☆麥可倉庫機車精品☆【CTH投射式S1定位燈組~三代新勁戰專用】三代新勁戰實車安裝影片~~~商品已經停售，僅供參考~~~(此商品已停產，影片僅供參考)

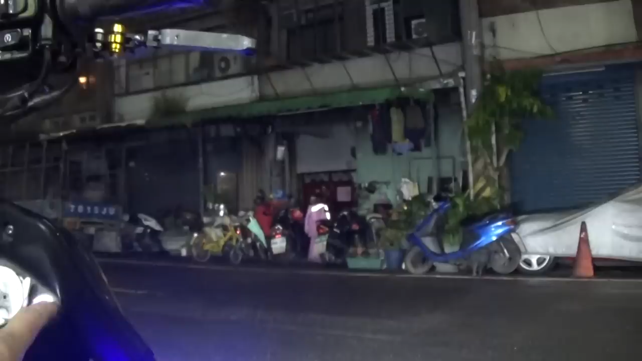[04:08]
我們可以看到齁這個是真的是非常非常亮那尤其喜歡在不管是上山去這個泡
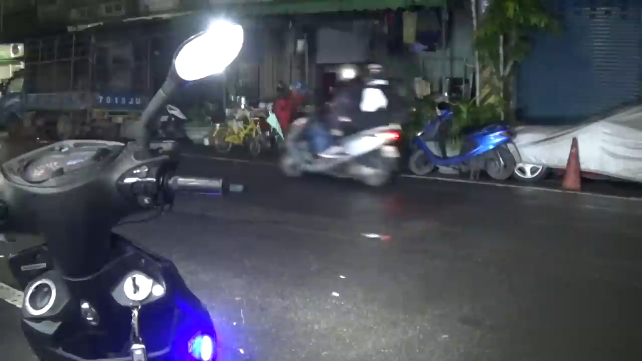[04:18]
泡山甚至新的一個這個車友們我相信呢這組這個定位燈呢投射式定位燈CTH的呢應該可以非常滿足你所有需要的尤其在大燈照不到的一個直角上喔可以徹底的提升這個呃道路照射的一個喔視野非常好那我們來看一下正前方的正前方的一個拍攝感覺